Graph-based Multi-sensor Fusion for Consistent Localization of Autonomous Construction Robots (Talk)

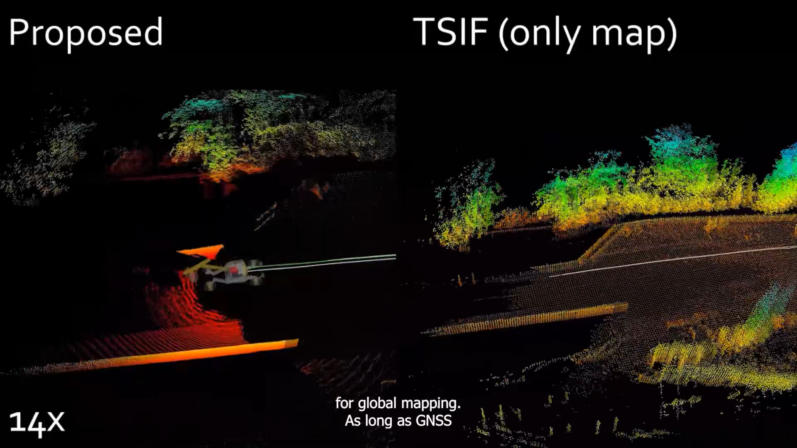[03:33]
As long as GNSS signal is present, both maps are equally good,
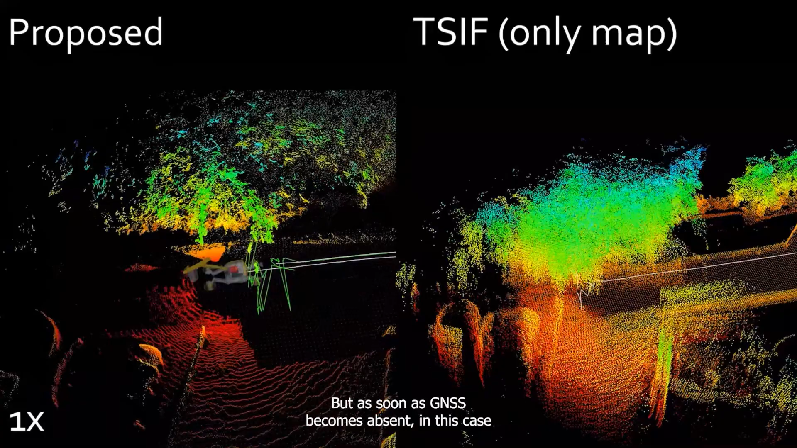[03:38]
but as soon as GNSS becomes absent, in this case because the excavator is partly covered by trees,